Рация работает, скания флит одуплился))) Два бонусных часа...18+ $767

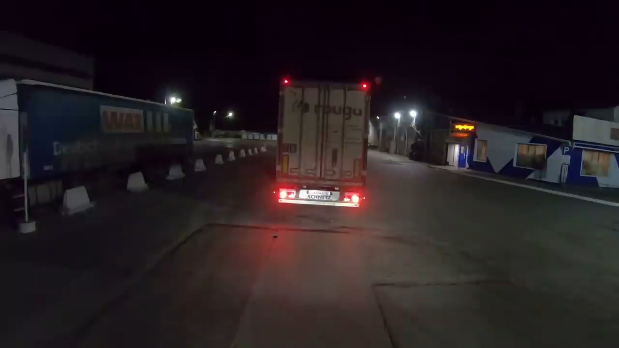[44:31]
Все, братцы. Короче, паркуемся. И на этом все. Завтра пойдем дальше. Здесь решать вопросы.